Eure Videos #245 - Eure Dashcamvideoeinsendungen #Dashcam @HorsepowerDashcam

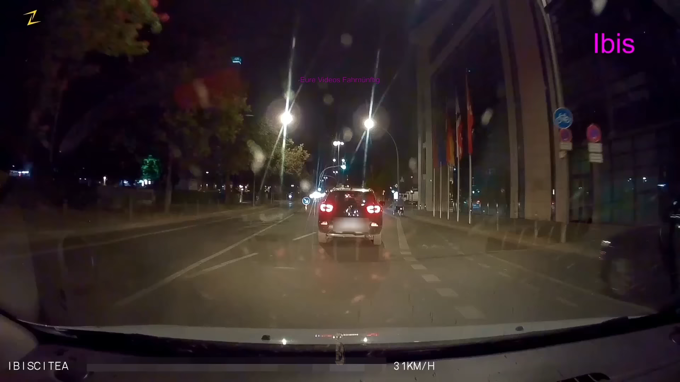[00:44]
Ibis ist hier mit ultralauter Musik unterwegs und findet hier dieses Dreirad-Gedöns-Ding da.
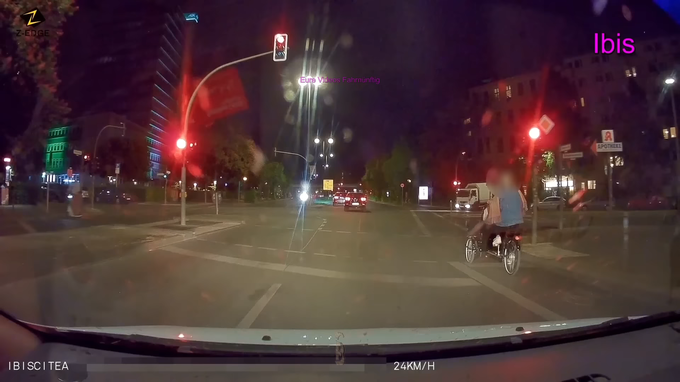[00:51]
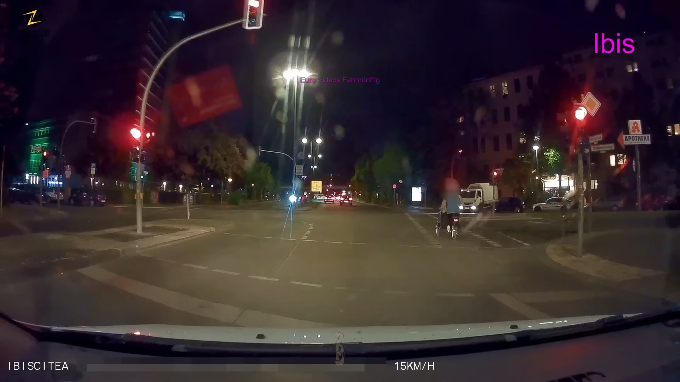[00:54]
Ja, da kann man ruhig mal hupen, obwohl ich glaube, die Tante ist da mit Sicherheit aus Versehen über Rot gefahren. Ibis steigt aus und will was aus dem Kofferraum holen, lässt aber noch einen Gruß da für die Radfahrerin. Vorne, sagt Ibis, saß ein Kind drin. Der Kopf von diesem Kind war aber ziemlich groß, vielleicht ein Wasserkopf. Also ich glaube, das war ein Erwachsener. So, hier, nächster Radfahrer ohne Licht. Ibis hat das geschickt. Ich habe das nicht gestellt, das ist so. Und er sagt, die Uschi hätte auch nicht fahren dürfen, weil die auf der Straße steht.
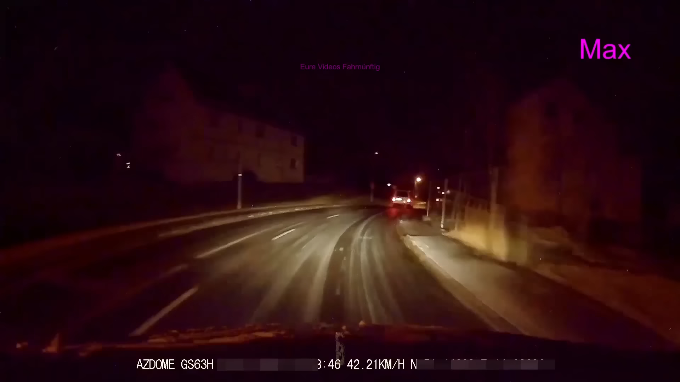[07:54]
Guckt euch die Straße an, die sieht nicht nur glatt aus, die ist es auch. Hier geht's ja noch, aber genau da vorne scheint Eis zu sein, pures Eis.
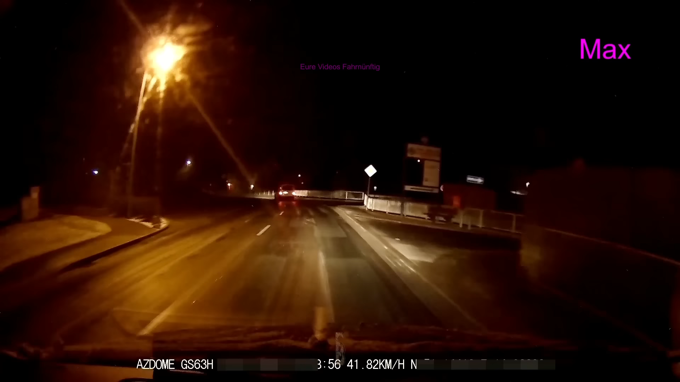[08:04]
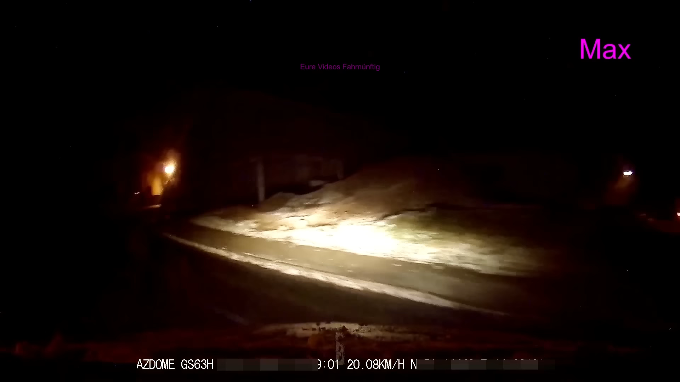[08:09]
€130 Schaden sind das geworden und Max findet das voll doof.
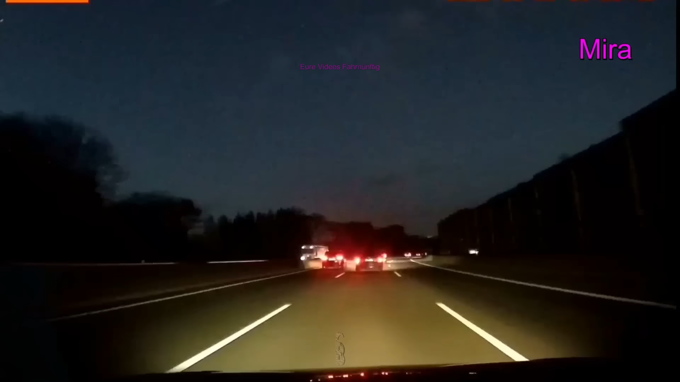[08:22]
Mira hat uns nicht alles geschickt, hat nicht alles auf Kamera, aber dieser Bulli da vorne, der fährt sich ja wohl einen komischen Scheiß da zusammen. Ne? Die anderen machen auch schon Lichthupe, schlenkert hinterher. Zum Ende des Videos fährt er auf der rechten Spur mit nur noch 60. Also alles ein Witz in Tüten. Mira hat die Polizei gerufen und die haben gesagt, die haben gar kein Fahrzeug in der Gegend und die können da jetzt nichts machen. Okay. Dann hat sie gesagt, anschließend Anzeige, aber auch die ist ohne Erfolg im Sande verlaufen. Tja.